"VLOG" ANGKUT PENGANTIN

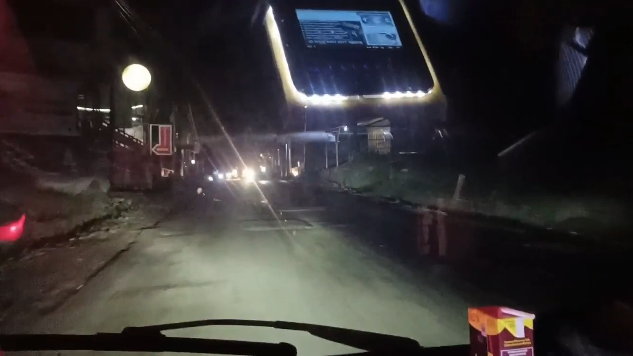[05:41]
Tuh, banyak tonggong kuya. Pak, ada lain itu, Pak? Enggak tahu. Lain kata, tiga mobil Pak ada.
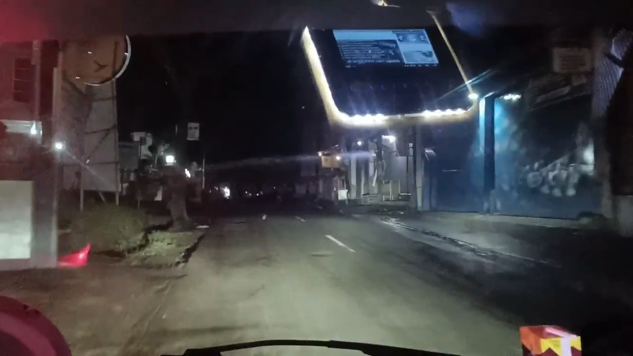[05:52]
Ya, tuh, narunggong kuya.
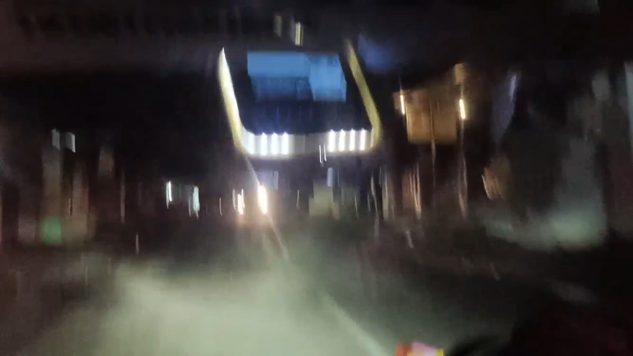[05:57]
Aduh. Hei, lumayan ini jalannya.
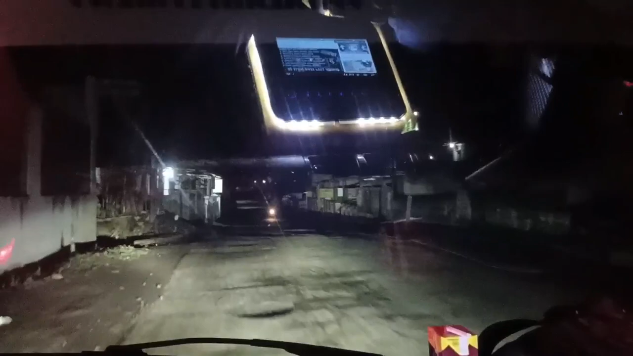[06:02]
Singgolo berat. Limit masih lumayan agak jauh ini, Bro. Oke lah. Lanjut lagi.
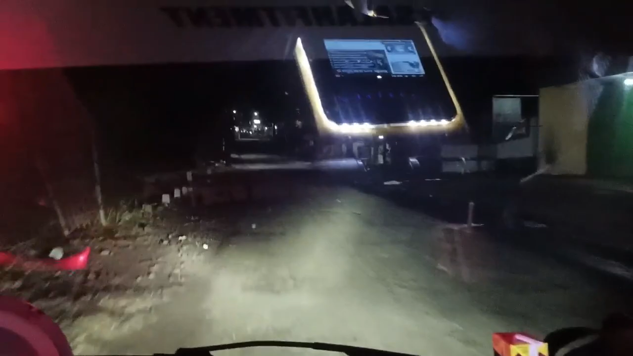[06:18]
Waduh, Bro. Ini jalannya semakin mengecil.
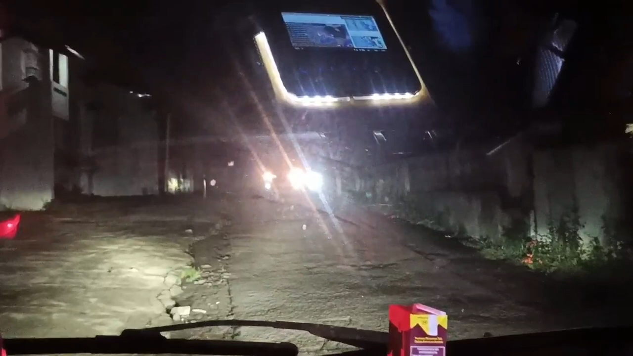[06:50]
Diam dulu, nungguin mobil, soalnya jalannya sempit begitu.